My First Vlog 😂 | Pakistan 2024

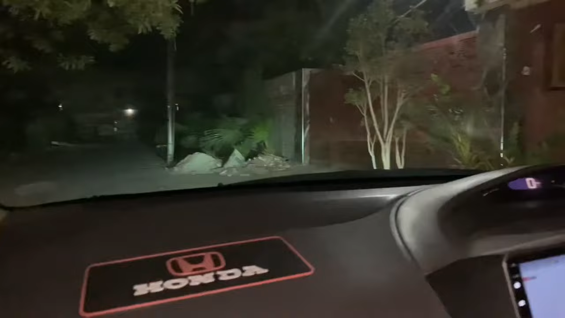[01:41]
गाड़ी में हम पैक हो गए हैं, तीन बंदे आगे हैं, तीन बंदे पीछे हैं, वलीद भाई बैठ गए हैं।
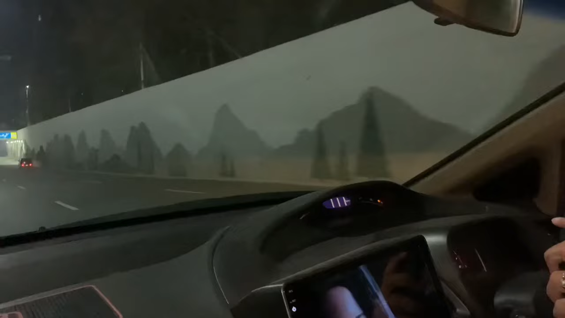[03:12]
है, और ये चल गई गाड़ी रिजर्व पे ही 120 फुल शूट टाइम जा रहे हैं, गाड़ी इसलिए नहीं ये भगा रहा क्योंकि पेट्रोल रिजर्व पे है।
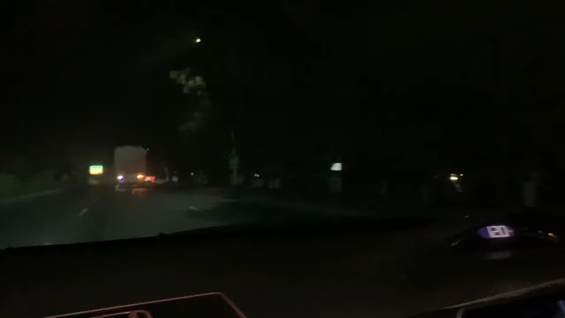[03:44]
6 बंदे रिबॉन के अंदर, 3 अगे 3 पीछे,
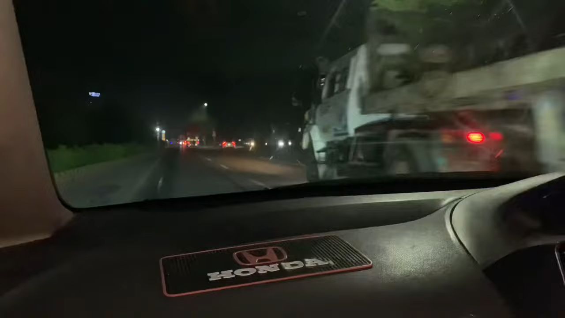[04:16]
फुल रैश ड्राइविंग हो रही है, और